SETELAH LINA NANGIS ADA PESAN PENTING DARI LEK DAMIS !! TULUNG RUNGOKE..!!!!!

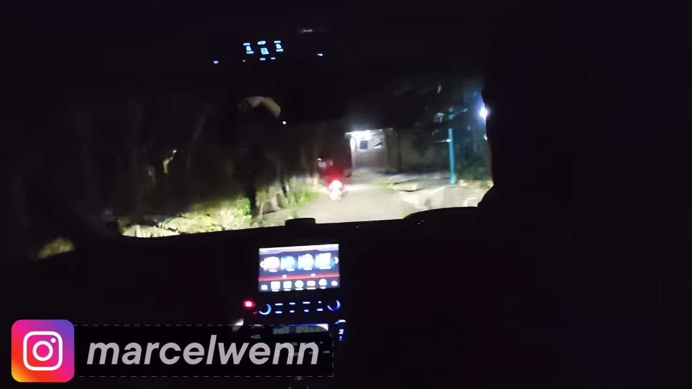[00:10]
Intro Nah ini sekarang perjalanan ke rumahnya Mak Damis nih Oke deket dari rumahnya Dimas ya Oke sebentar lagi sampai di rumahnya Mak Damis